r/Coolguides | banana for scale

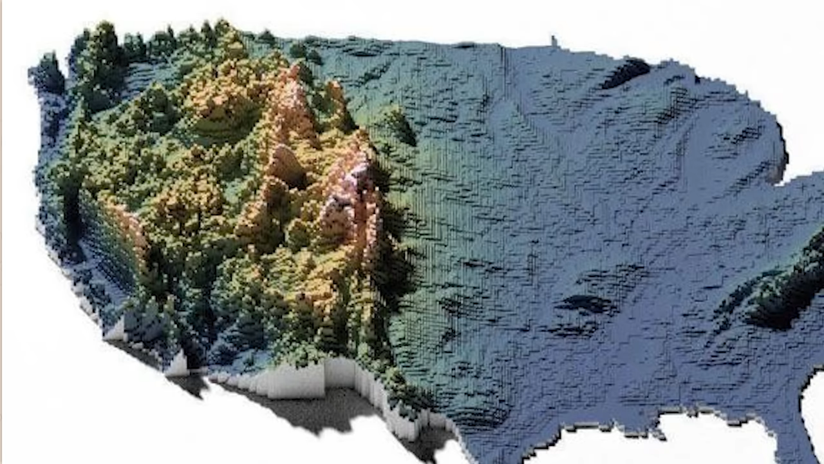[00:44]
which is like, what, 14,500 some odd feet? Something like that?